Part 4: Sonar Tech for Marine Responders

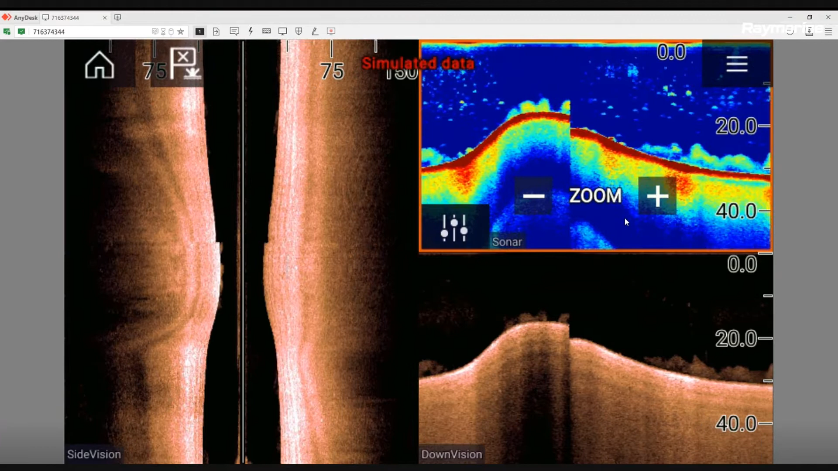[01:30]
Four of those are in what we call the real vision. And that's going to be side vision, which we have in our large panel on the left. Okay. So this guy over here. Traditional sonar, which would be top right. Okay. Yep. Over here. And below that, we have our down vision. Down vision. Yep. So you can customize these displays to build a myriad of pages.
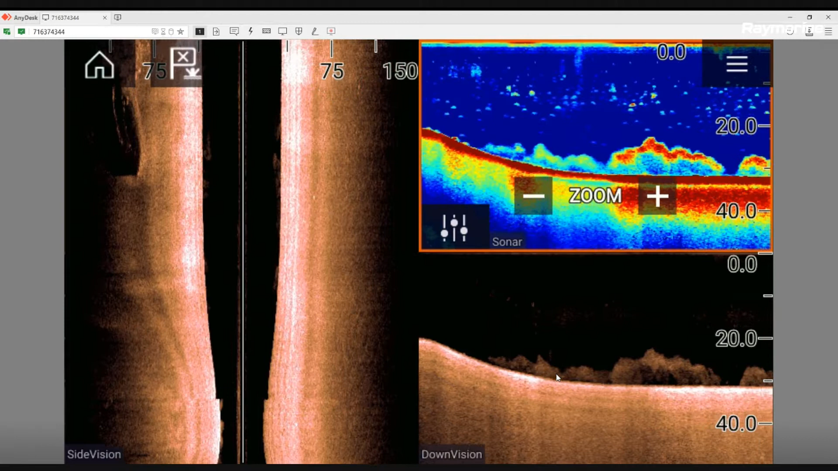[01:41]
You can have two, three, four windows. This is a really good window to choose, though, this three-way with the sonar, the down vision, the side vision.
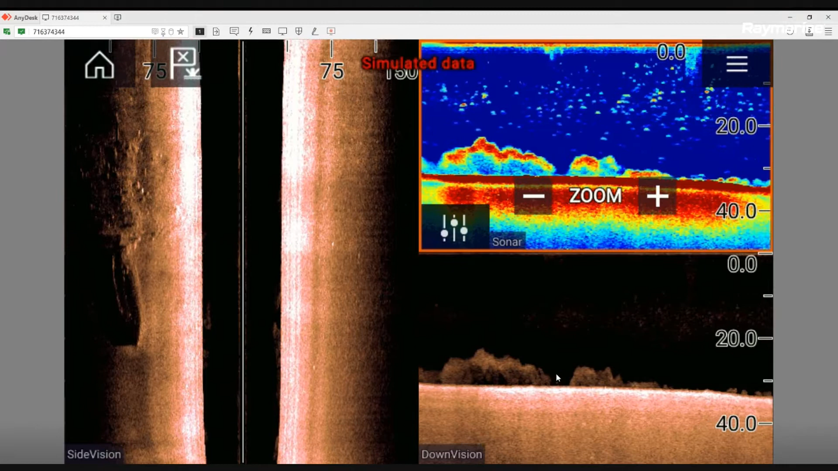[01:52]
As the guys are out in the field doing search and rescue, search and recovery, this is really the bread and butter page. It's going to show them everything that they're looking for. Okay. And hopefully put them on the money for what they're looking for. Absolutely. So kind of starting with... Let's look at the side vision panel first and just talk a little bit about what we actually see here. So I see it scrolling top to bottom down the display. So what is this white line right down the middle? So that's actually the center of the boat.
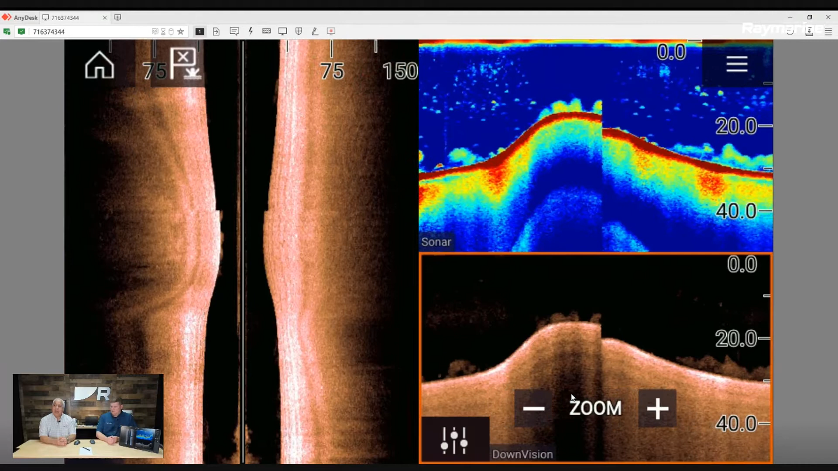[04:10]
having that conical sonar to refer back to just kind of keeps people kind of lined up as to, as to what's what and understanding those, you know,
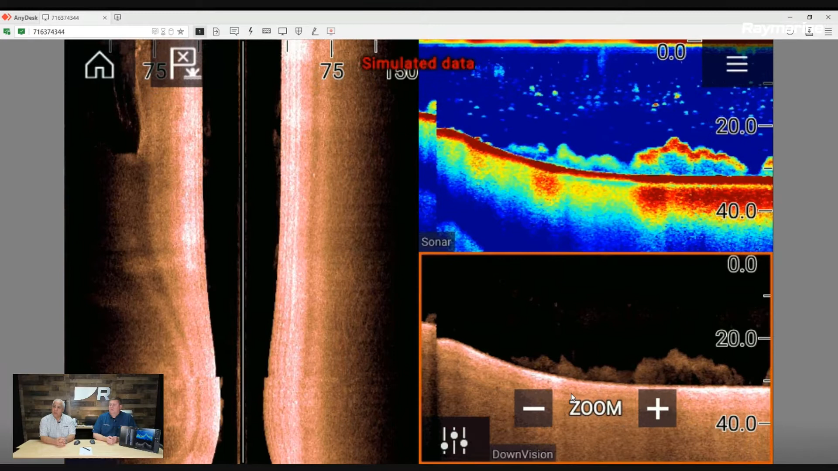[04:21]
the cone angle and what is actually inside of that, what the transducer is actually showing you. You can see on the, on the sonar and the down vision, those pictures are going to be identical. Now, on this particular view of the, the simulator that we have here, unfortunately, these all three are not lined up, but in the real world, obviously, you know, if there was that rock pile or that pile of bait and fish that we're seeing scrolling across the screen now, you know, you would see that either down the center or to the port and then to the starboard as it went through the picture.
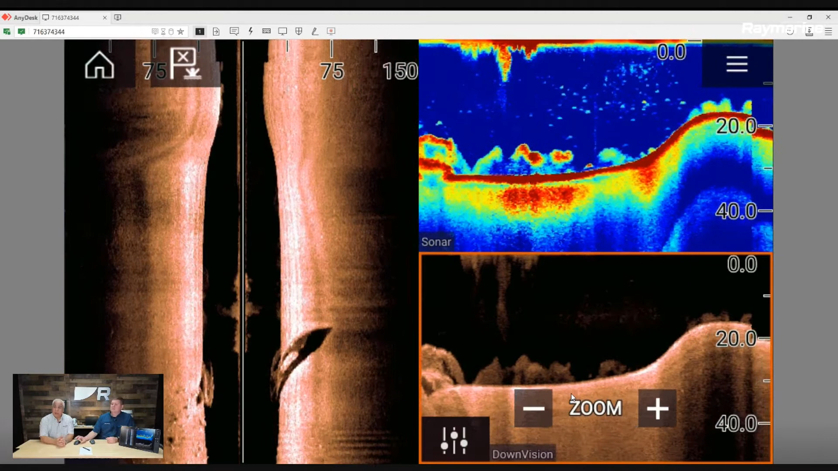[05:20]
And there's a feature that you can actually turn on to kind of help you out to understand how much of the bottom you're seeing. So if you wouldn't mind from the menu, if you went into the sonar, yep. And you hit menu and then come down to the settings page. Settings is always these gear icons. Okay.
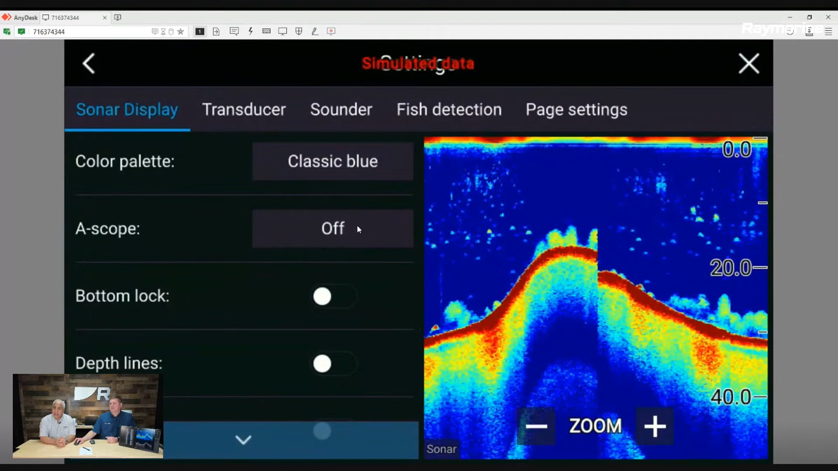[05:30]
And we're going to go to the A scope and you're going to turn on to the cone. I like the cone. A scope cone. Oh yeah. Look at that. Now what happens there is you see that there is a, now a little cone pushed over on the right side of the display and there's a number in there. Now we don't have a depth overlay put up here, but if you look at the sonar itself, we're in about 28 feet of water. Um, and ironically that cone is about half of your depth. It's a down and dirty number.
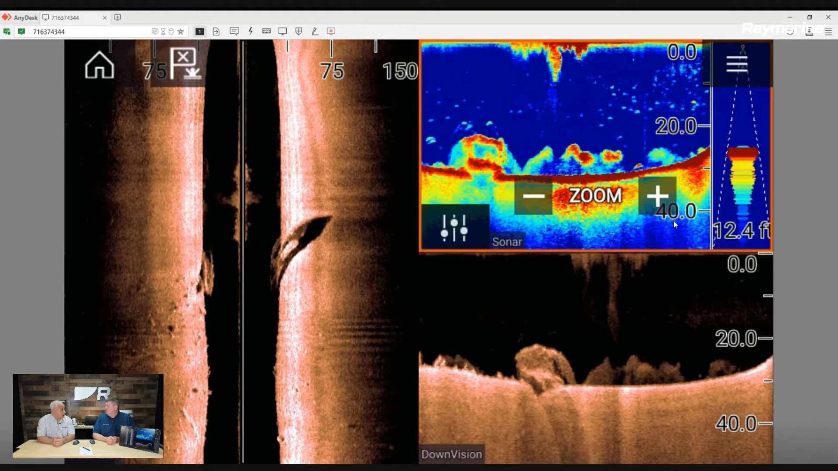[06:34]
On screen: depth 12.4 ft
Yeah. Um, you know, as the sonar is pushing down, it gets to the bottom and then there's just kind of like that. Like you say, it's a little noise and there is actually a way to get rid of that to make the sonar a little cleaner to look at. Okay. So if again, you went back into the menu menu, um, back down to the gears or the settings.
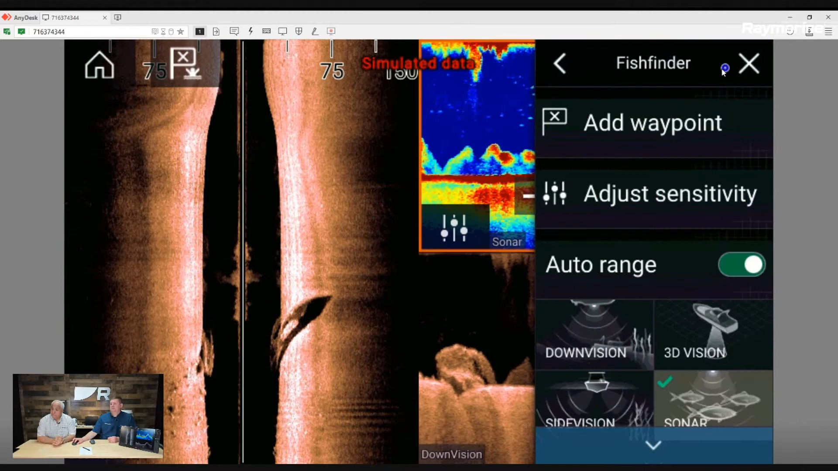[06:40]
Okay. Uh, there's a feature called bottom fill.
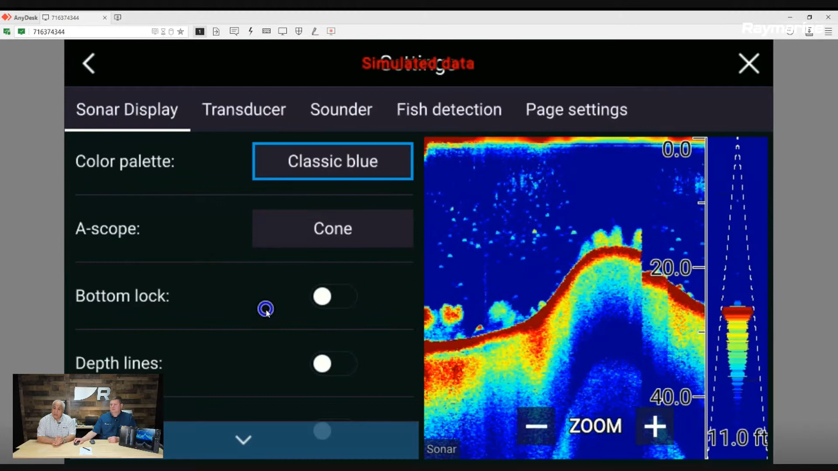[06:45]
On screen: depth 11.0 ft
And if you turn that on, you're going to notice that anything below the bottom just magically disappears and it becomes much cleaner and much easier to interpret that. Okay. That's where the bottom is. Now there's actually one other little step you can do to give you an indication of actually what kind of bottom you're in. Okay. Um, and if you go back into that menu, there's another, uh,
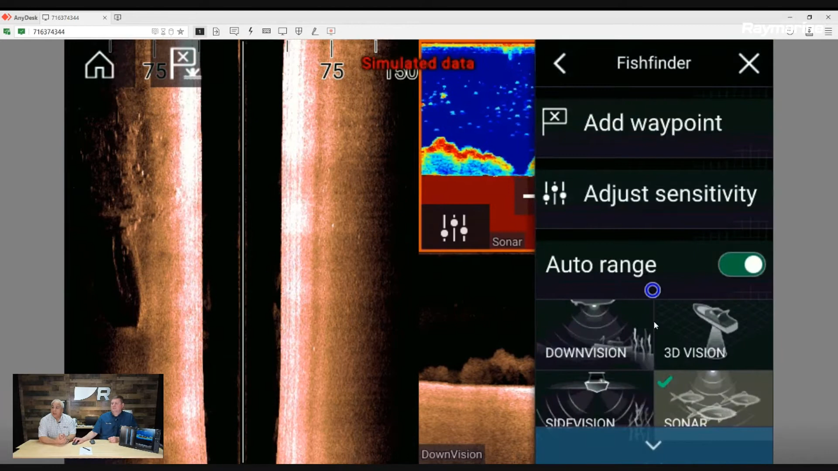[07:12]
setting that we kind of scrolled by earlier, it's called white line. And if we look at that white line, when you turn it on, Jim, and we'll stay in the menu here for a second, you notice that above the white line, you do see a little bit of the solid red and then some of the returns coming up off the bottom. Okay. Yep. That would indicate to me that it's a, a relatively solid bottom.
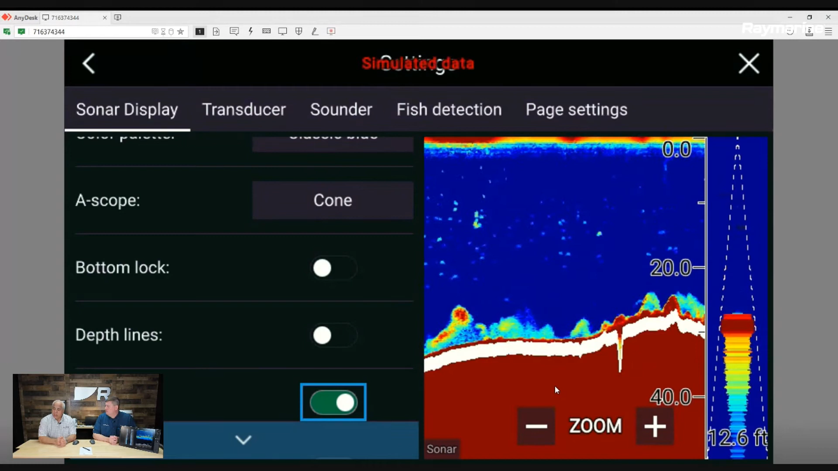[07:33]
You know, there might be just a teeny bit of, of sediment on the bottom itself, which is normal, but it's not a very silty bottom that you might find like in a river system. Okay. Um, if that was the case, anything above that white line would be a little bit thicker, a little, a little,
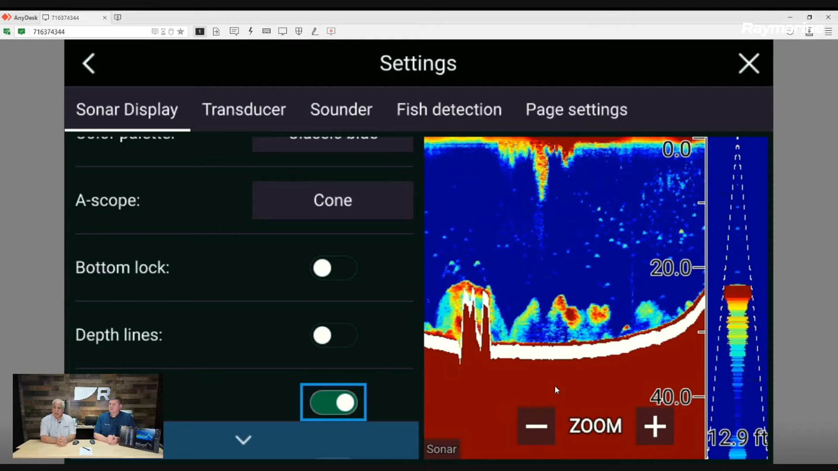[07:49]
uh, you know, um, more material above that white line. And that would just kind of give you an indication that there's definitely a softer, siltier bottom. I guess that would make a big difference if you're looking for an object or, uh.
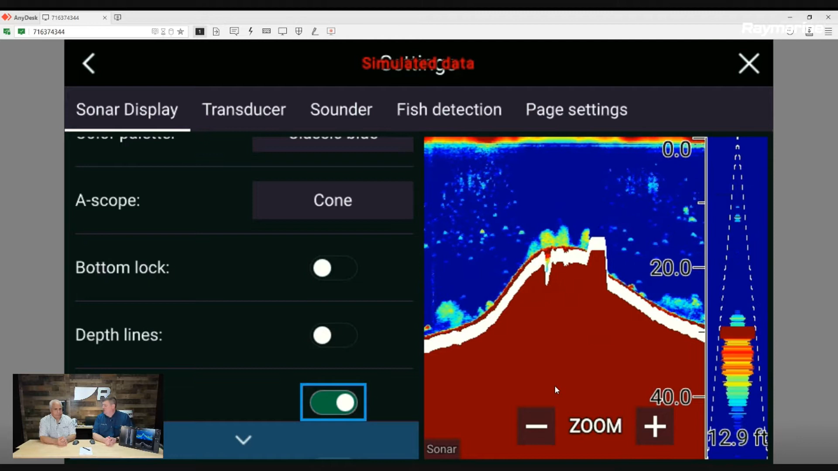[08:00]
On screen: depth 12.9 ft
Sure. Because as something falls into the bottom, you know, um, how long has it been there? Is the current going to kind of wash some of that silt over the top of it? You know, what's it going to look like on the sonar?
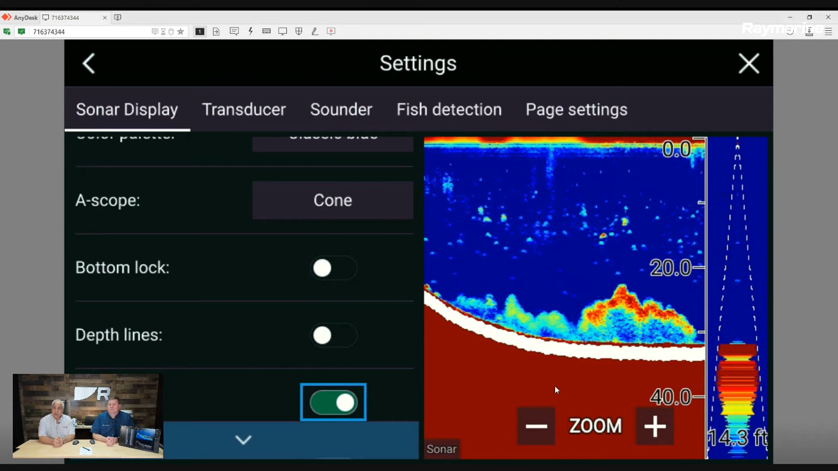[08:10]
So yeah, definitely the bottom contour makes a big difference. All right. That's good to know. We can turn that off. All right. So we'll flip these off. White line.